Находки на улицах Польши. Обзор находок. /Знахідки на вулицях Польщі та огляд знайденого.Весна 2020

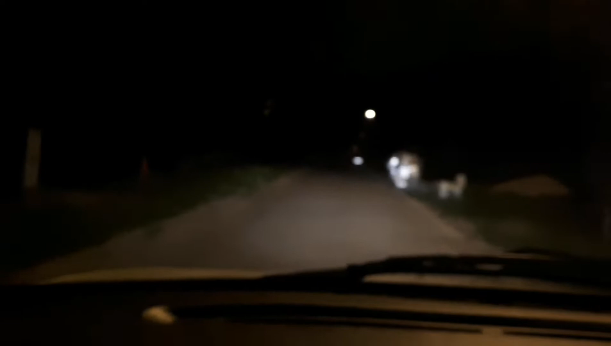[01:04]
Ага, блядь, д'єбучі конкуренти, блядь. Бачу я вас, бачу, блядь.
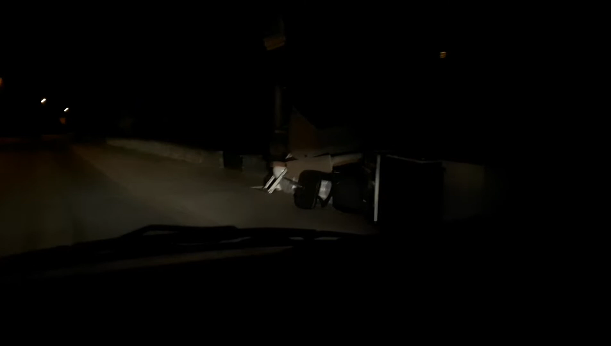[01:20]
Ось такі кубки викидають. Одна. Тут друга. Різні каністри, техніка.
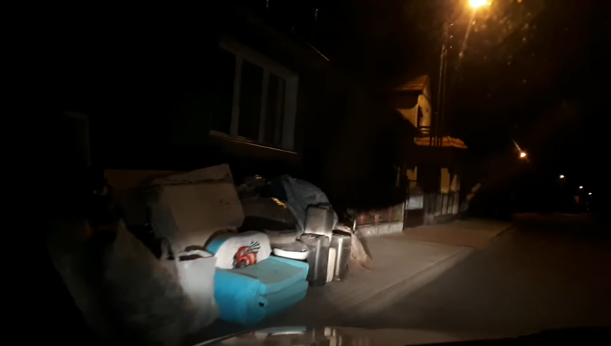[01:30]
Там, бачу, третя. Такого цікавого чогось надзвичайного нема. Телевізори. Йобані конкуренти, блядь.